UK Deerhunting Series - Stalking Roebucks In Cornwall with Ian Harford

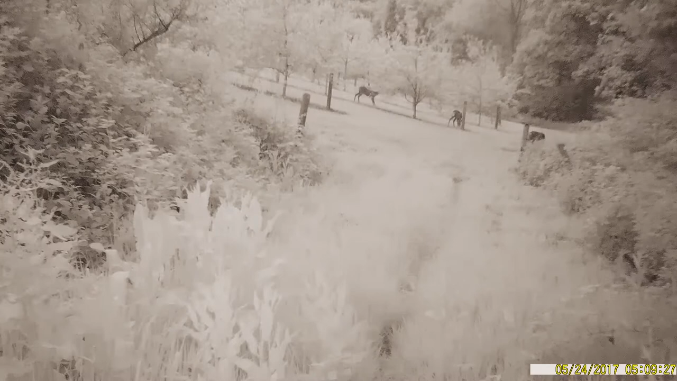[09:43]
We know that, we've seen them on trail cameras and they've been glassing them for weeks, but they're big for a reason and they just weren't showing themselves. However, we did get 2 really nice cull bucks, perfect to take out,